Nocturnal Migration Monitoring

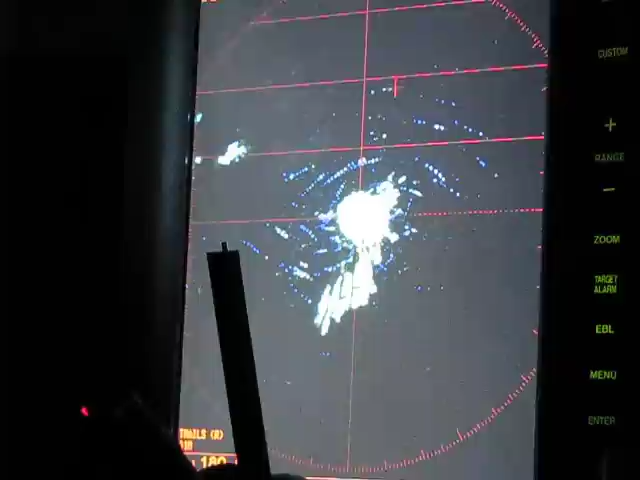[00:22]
and at 1080 north of the station, all going about 3.5.
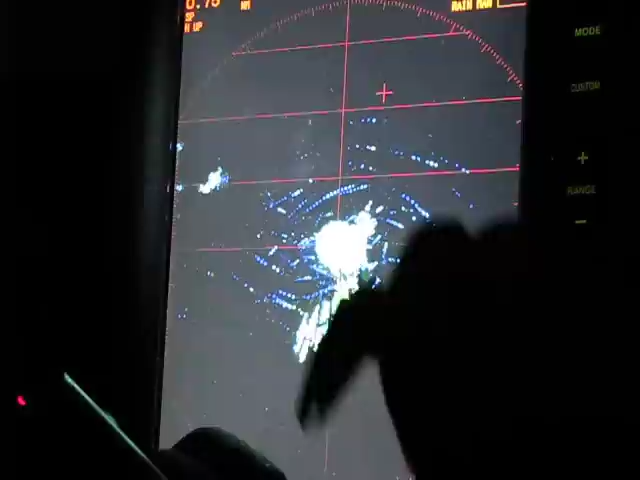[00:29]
And then, quite a few smaller,
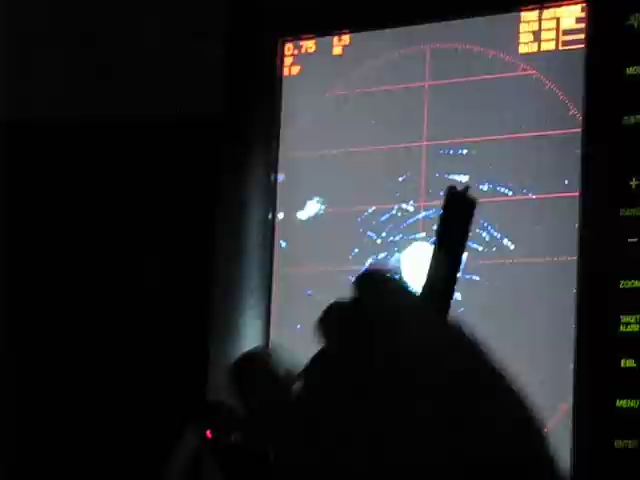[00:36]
slower targets, AV, we just had shorebirds just before turning everything on,
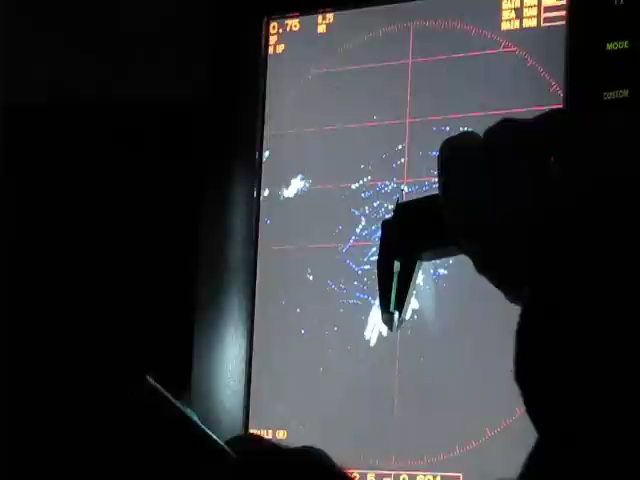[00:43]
spotted sandpipers spying northeastward, or east of northeastward,
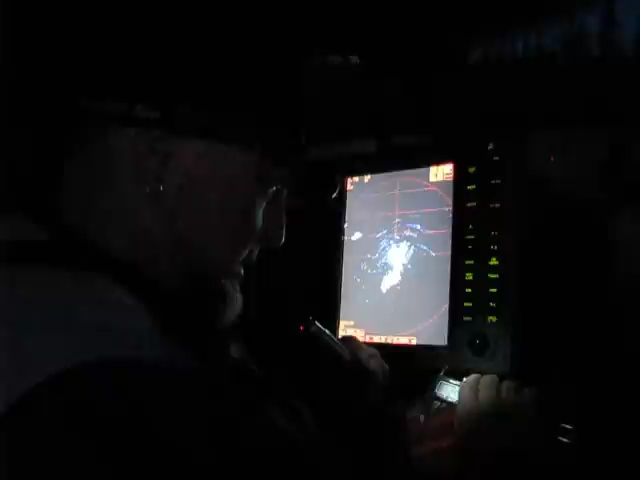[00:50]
and we do have 2mm and 2.3mm targets.